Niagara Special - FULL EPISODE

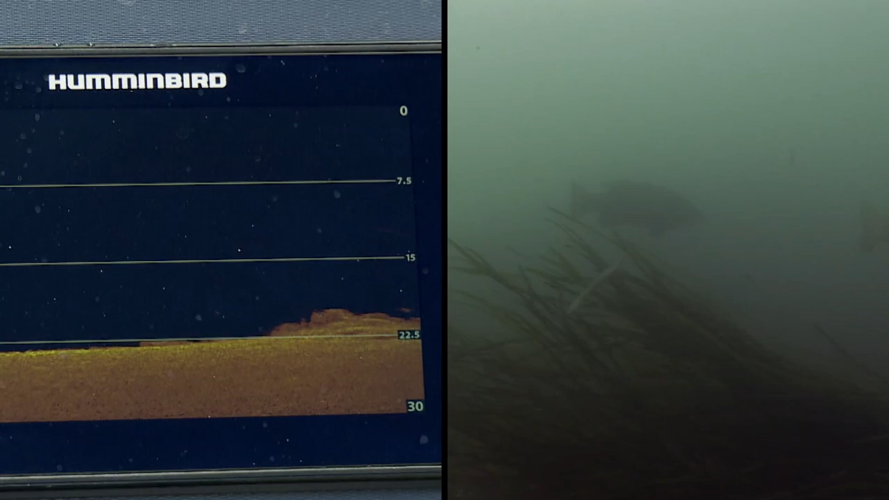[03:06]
Look what I'm seeing down there. Yeah. I just got smoked. There we go.
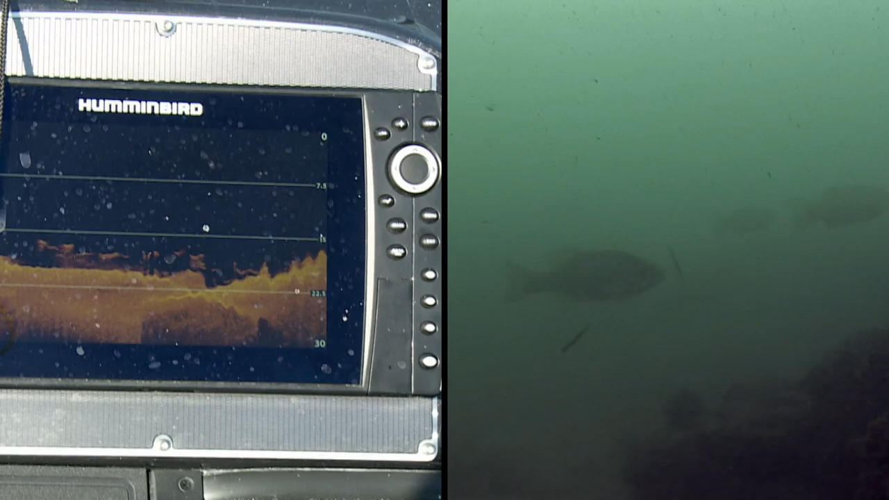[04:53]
What am I seeing there? You got them down below you? What am I seeing there?